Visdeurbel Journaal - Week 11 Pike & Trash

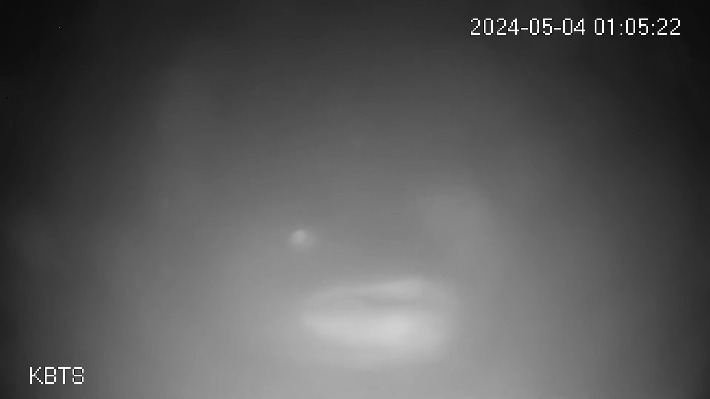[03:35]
Eindelijk weer. Wat een imposante vissen. Kijk eens naar die enorme bek die hier het beeld in zwemt.